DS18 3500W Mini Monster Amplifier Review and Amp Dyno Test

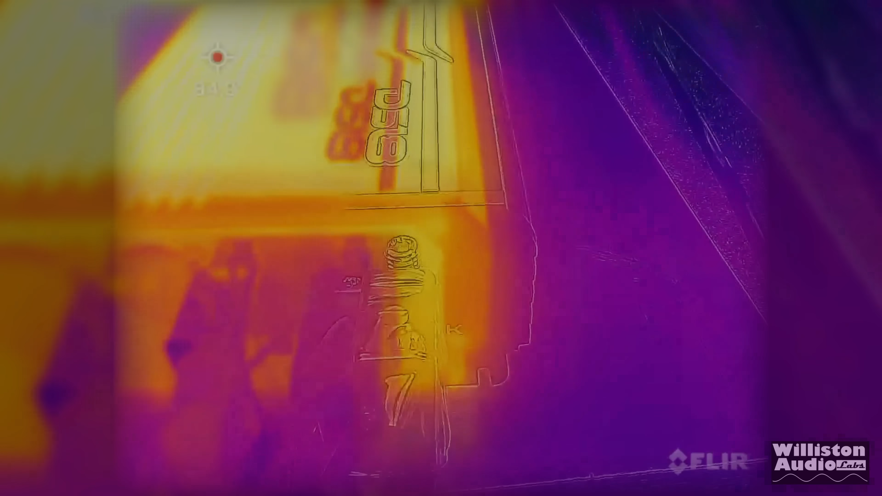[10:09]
Now let's check out the amp under the thermal imaging here from the FLIR and I don't know if you can see the temperature
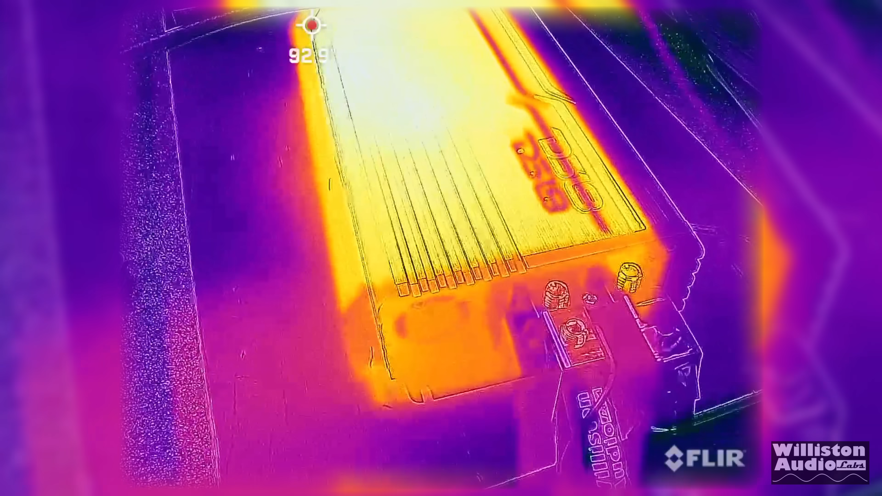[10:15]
there but it's
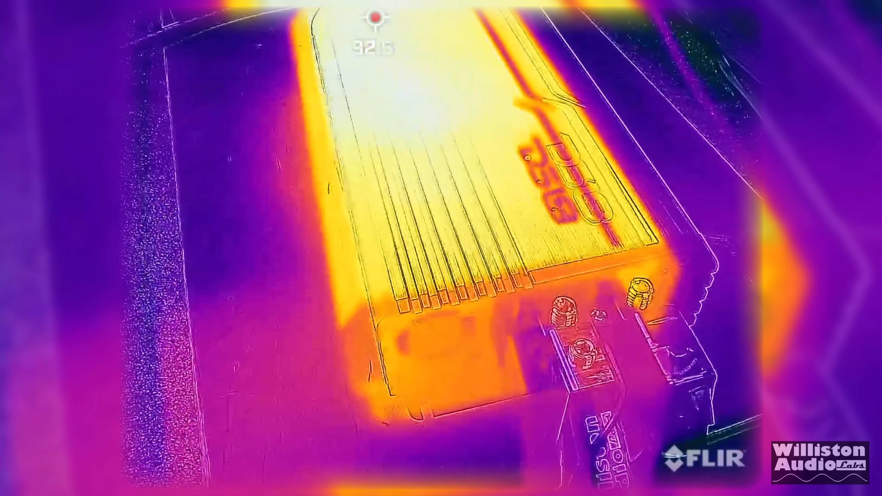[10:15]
in the low 90s even after basing hard for about an hour or so did not get overheated so very good overall.